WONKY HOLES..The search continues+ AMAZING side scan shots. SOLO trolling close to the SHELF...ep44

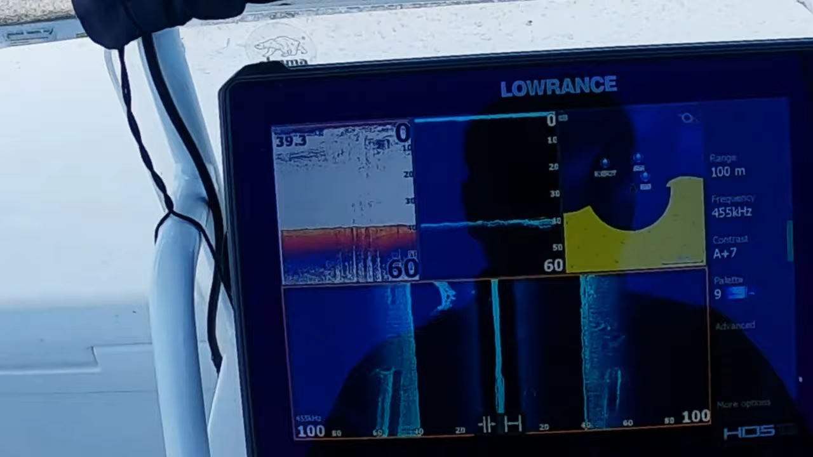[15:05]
Not much fish on this one.
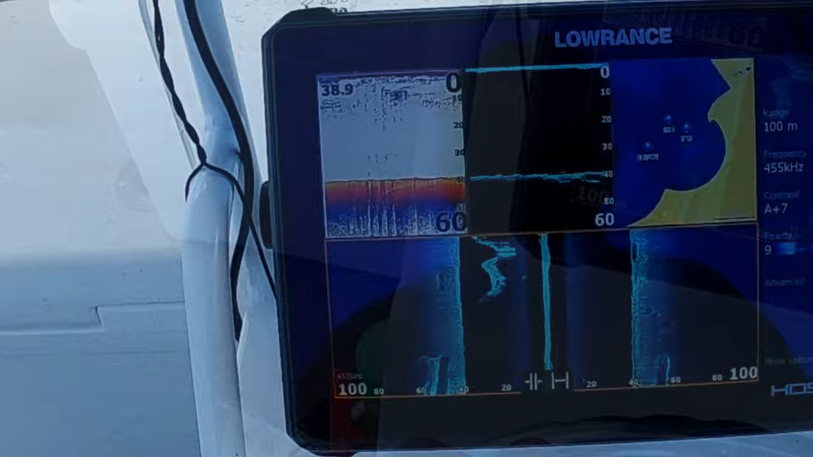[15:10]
Big one but not much. Well everyone.